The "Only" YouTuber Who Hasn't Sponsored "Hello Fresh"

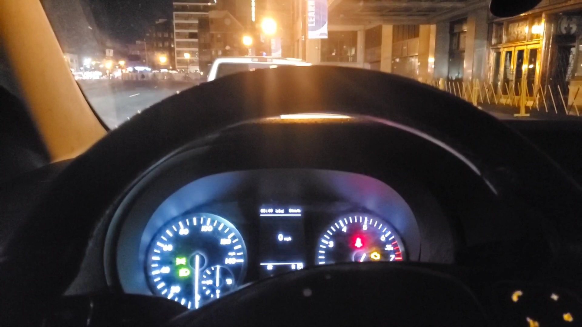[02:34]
some members that decide to take a bus here to the Stanley because this is their assembly hall
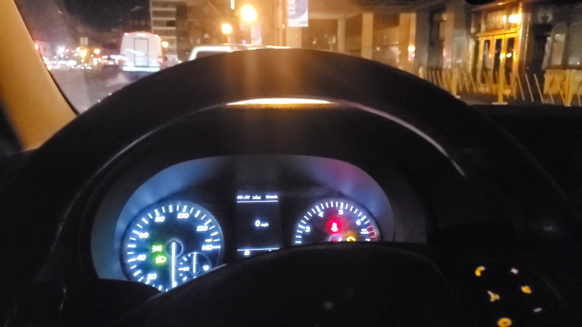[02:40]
um basically um for the most part are um they're not supposed to be picked up and dropped off in front of the marquee right here
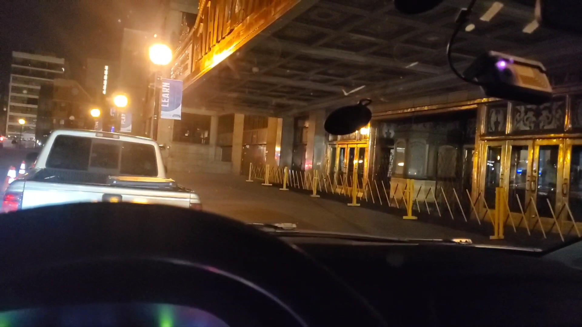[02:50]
and stuff so I know basically um there are times when they had to go a